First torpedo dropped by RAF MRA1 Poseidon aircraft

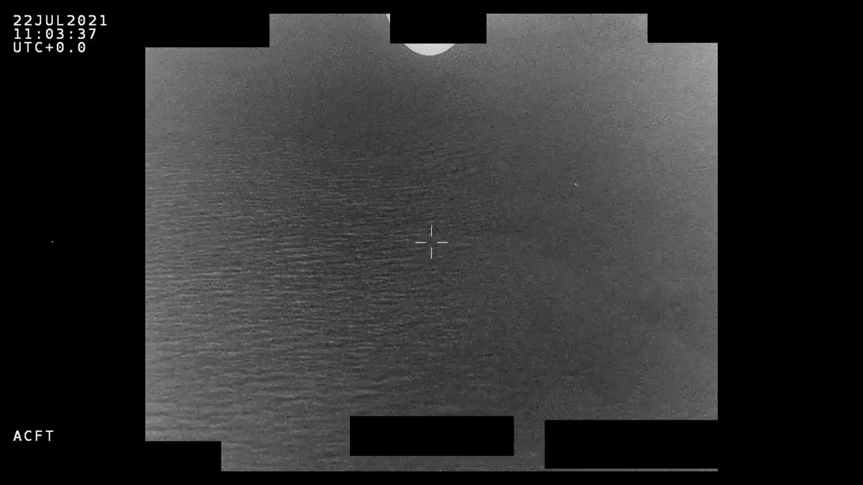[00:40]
in this case we used the Murray Firth, release a weapon and then recover the exercise variant torpedo from the Murray Firth.
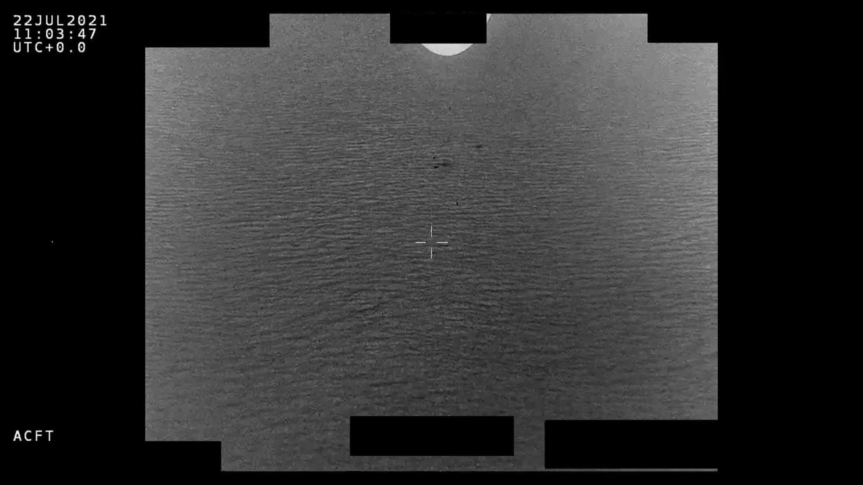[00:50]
This event was very significant for the anti-submarine warfare capability of the United Kingdom,